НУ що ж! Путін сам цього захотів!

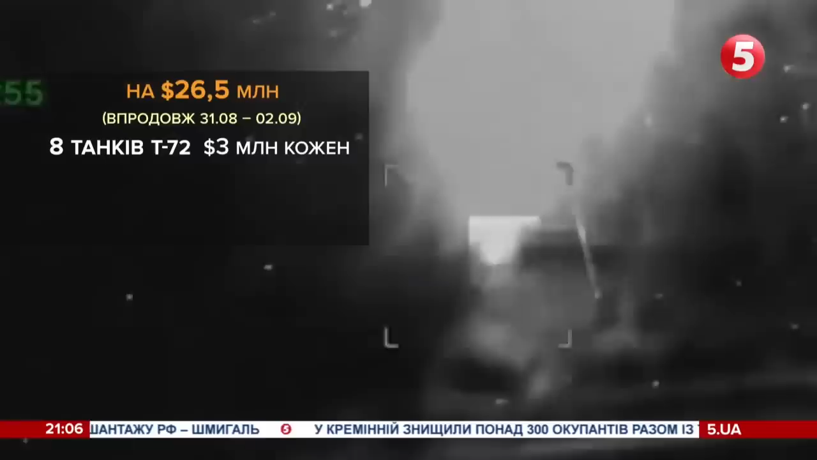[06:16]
Головнокомандующий Валерий Залужный поведомил, что лишь за три доби пара байрактарев знищила ворожої техники на рекордную сумму.
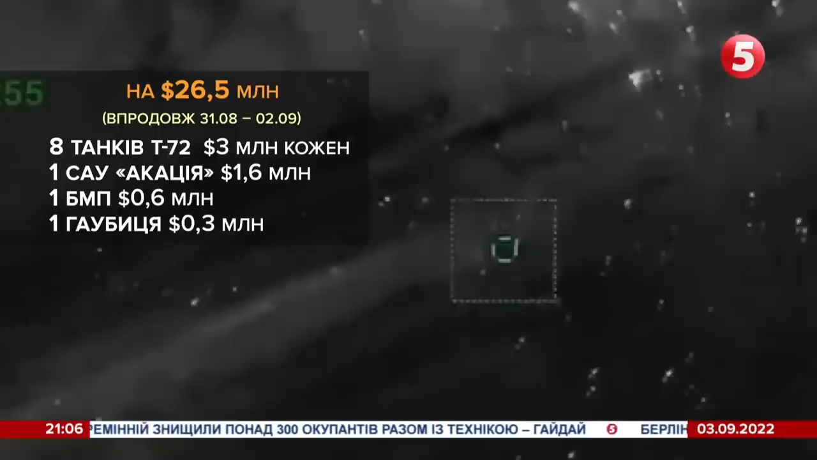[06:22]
Зокрема, 8 танков Т-72, по 3 миллиона долларов каждый.
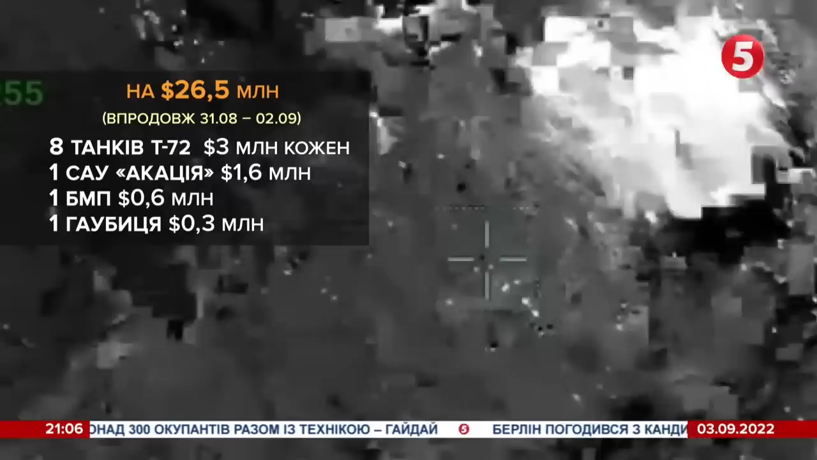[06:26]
Самохідную артиллерийскую установку Акація, а також БМП та Гаубицю.
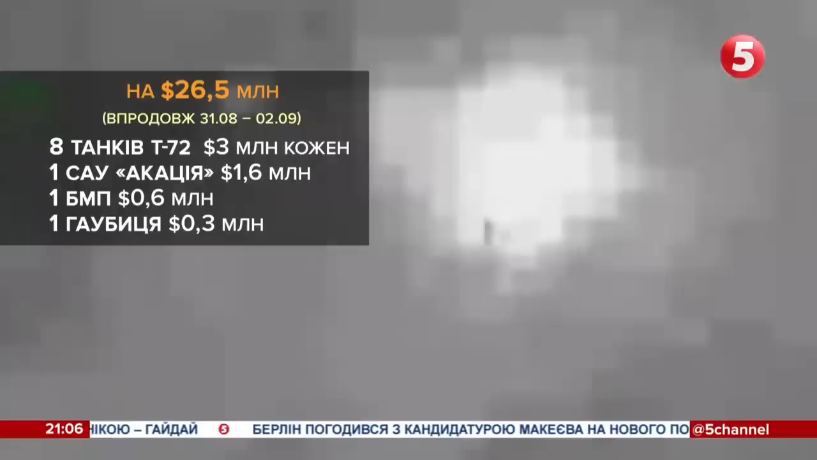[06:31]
Також пошкоджено ще 5 танків Т-72 та
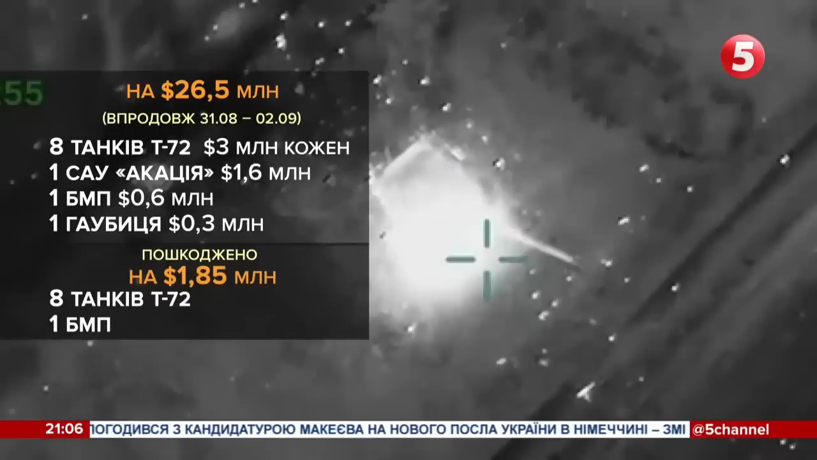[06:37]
бойову машину пехоти на суму 1 млн 850 тис. доларів.